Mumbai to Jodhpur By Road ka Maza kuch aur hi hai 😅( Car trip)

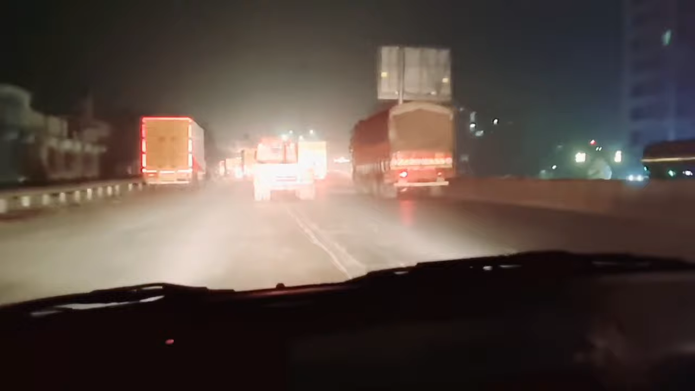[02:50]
बहुत सारे ट्रग ही ट्रग है मॉर्निंग में टाइम होता है ना सीटी के अंदर आने का तो बहुत सारे ट्रग का भी मिलेंगे और इसके वज़े से प्वड़ा सा ट्राफिक रहता है लेकिन क्या करें
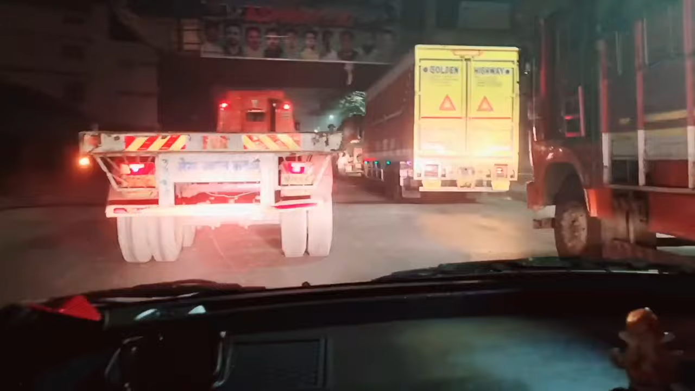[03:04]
तो यह लोग भी अपना काम कर रहे हैं हम तो क्या है कुमने जा रहे हैं यह ने को कितनी सुबह सुबह दुकान लगाई हुए इसने
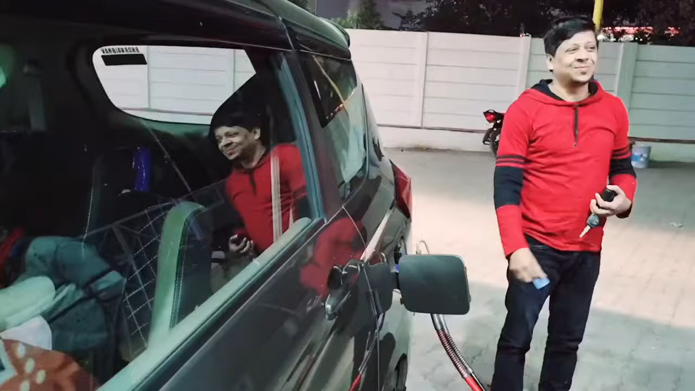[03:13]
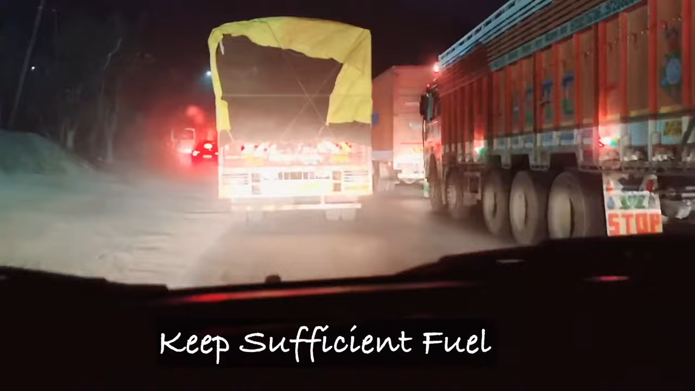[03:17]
तो सुबह जल्दी निकलना सबसे बहस्त रहता है जब आप गुजरत हाईवे पर जा रहे हैं क्योंकि यहां पर ट्राफिक बहुत हो जाता है
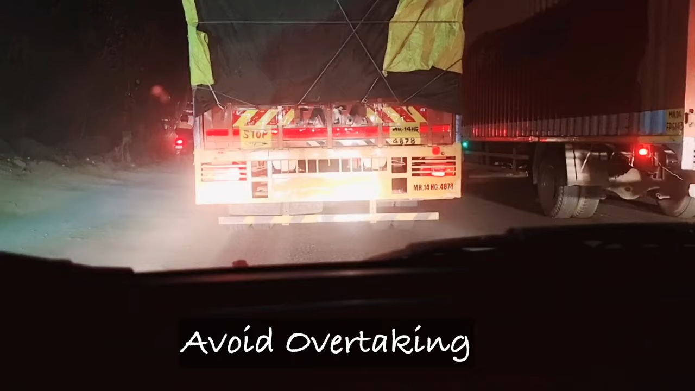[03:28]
और जैसा यहां पर देख सकते हैं कि बहुत